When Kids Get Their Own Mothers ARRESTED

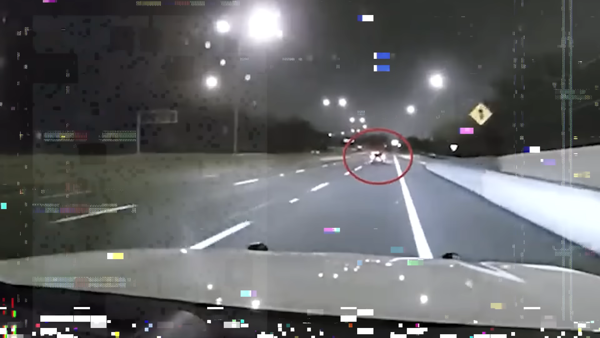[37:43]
patrol officers spotted a blue Honda Civic traveling erratically on the highway.